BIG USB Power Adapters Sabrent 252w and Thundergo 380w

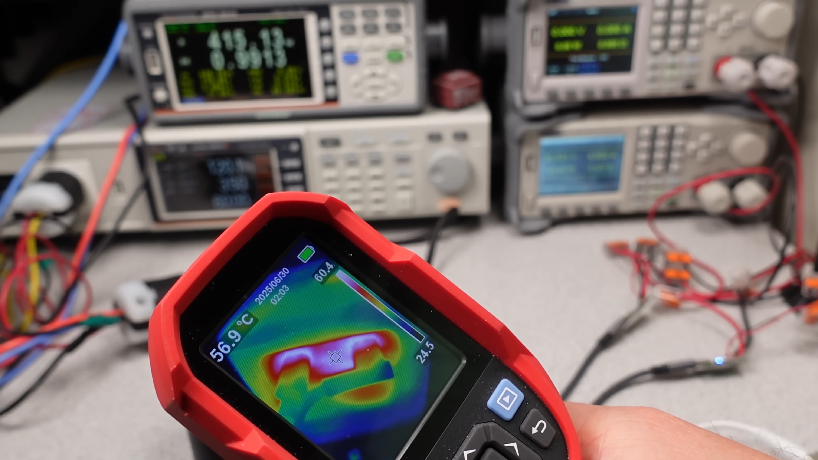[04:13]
On screen: spot 56.9°C
I actually couldn't hear the fan over all the test gear whirring away,
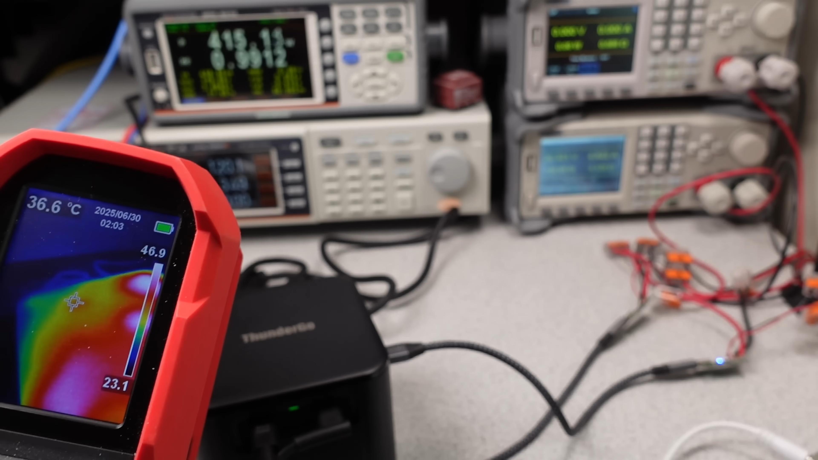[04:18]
On screen: spot 36.6°C
so it's not insanely loud, but you will hear it. It does still get hot. Even the unused USB ports get very hot.
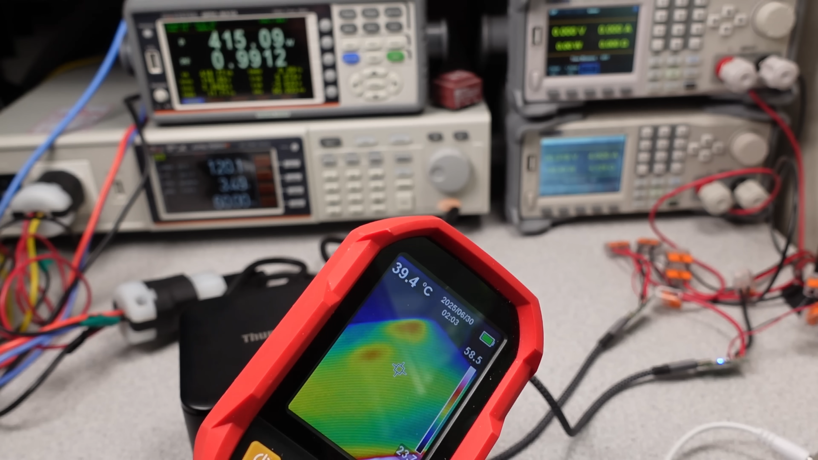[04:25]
On screen: spot 39.4°C
With the fan, it was moving a tiny amount of air, and I mean tiny.
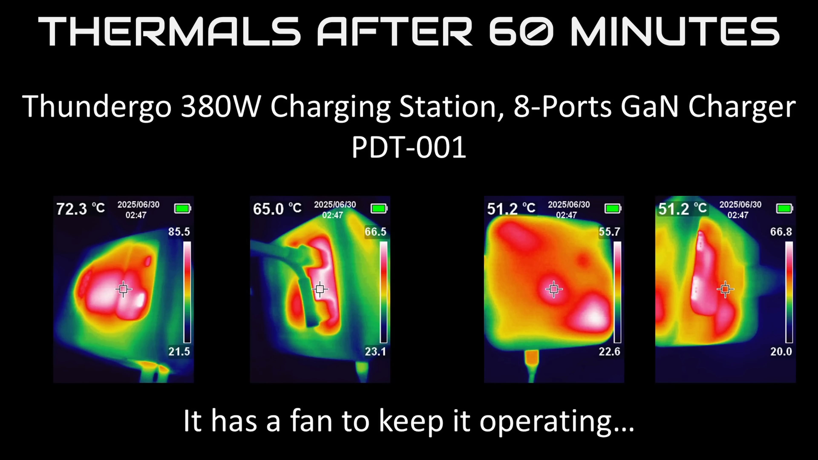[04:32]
They didn't optimize the air openings to actually provide good cooling. Not a surprise for an inexpensive device. Still, it does work at its advertised power, so beating everyone else. The isolation will be coming a bit later.
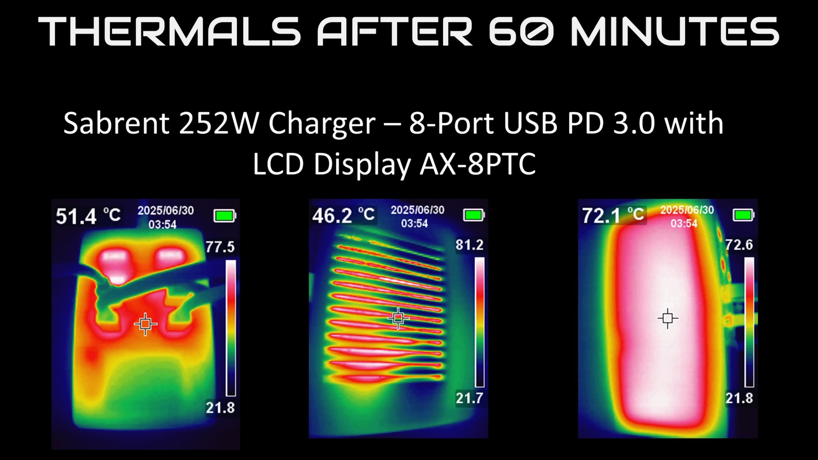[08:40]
It's a hot potato, but it can certainly handle the rated watts, as long as the PFC circuit stays on.